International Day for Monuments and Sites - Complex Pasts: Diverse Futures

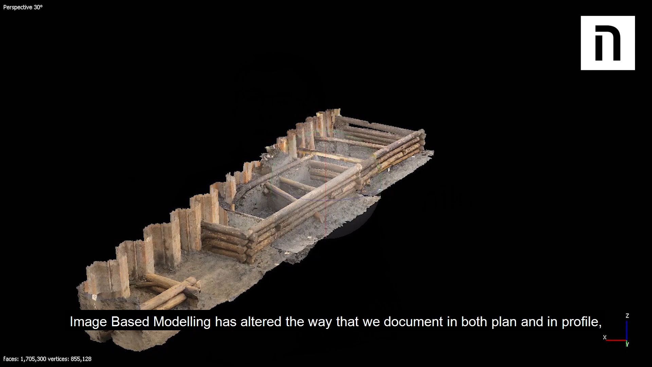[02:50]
Image-based modelling has altered the way we document in both plan and profile,
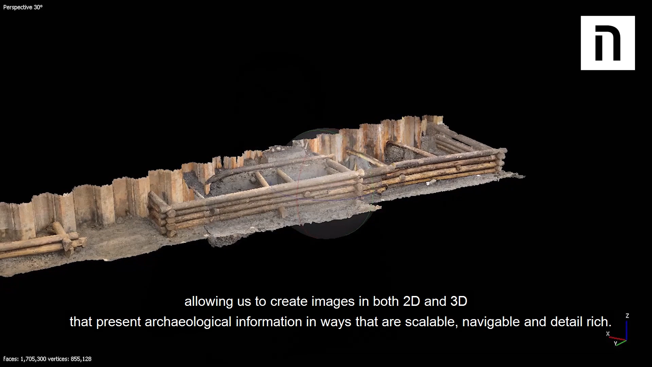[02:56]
allowing us to create images in both 2D and 3D that present archaeological information in ways that are scalable, navigable and detail-rich.